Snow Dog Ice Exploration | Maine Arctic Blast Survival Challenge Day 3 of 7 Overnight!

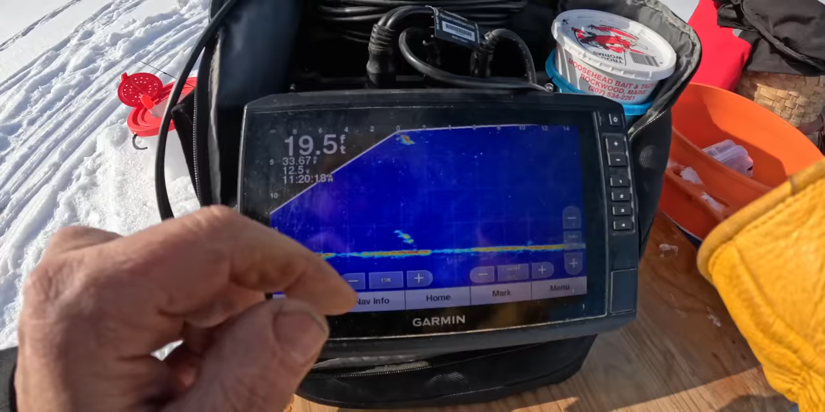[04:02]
On screen: depth 19.5 ft
That's so cool. It looks like it's stuck in the mud and it's leaned over just a teeniest bit.
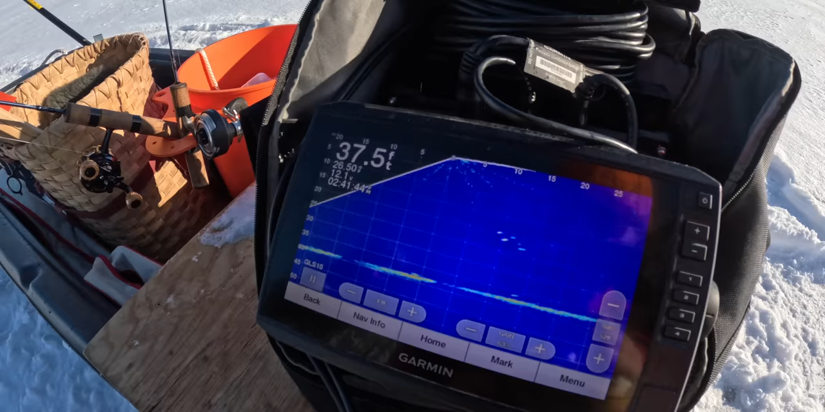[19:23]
On screen: depth 37.5 ft
That looks like the reflection. That looks like something. Mm-hmm. Yeah, see, that's moving.
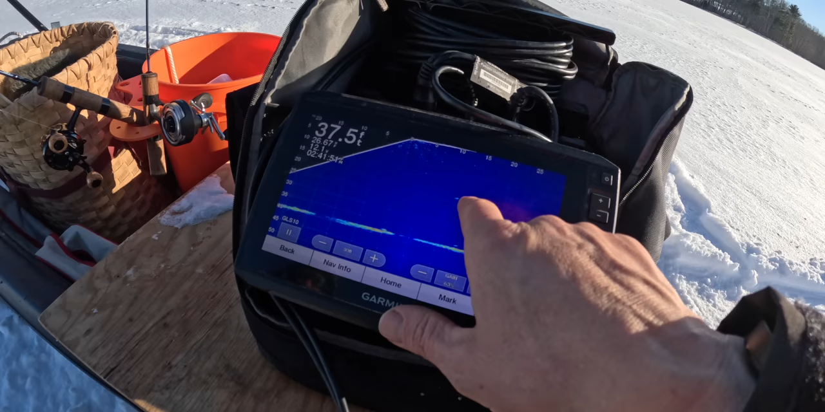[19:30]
On screen: depth 37.5 ft
Yep, that could be a school of like perch or something going on right there, you know?
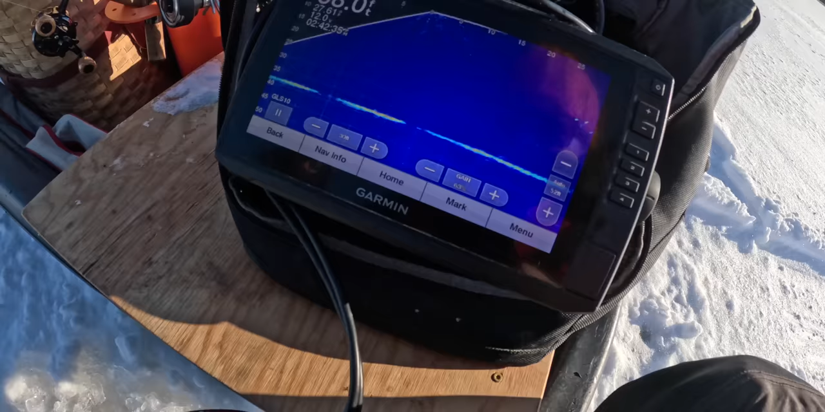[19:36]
Yeah, let's move on and see if we can find one of the features and if it has something doing.
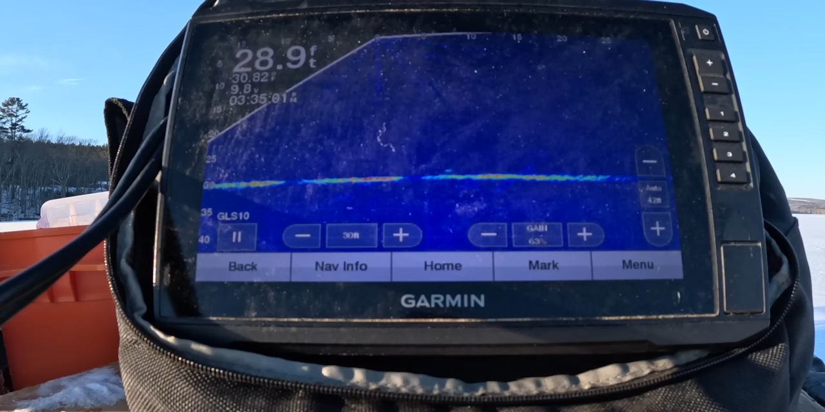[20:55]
On screen: depth 28.9 ft
Got a little fish on the fish dar on the Garmin.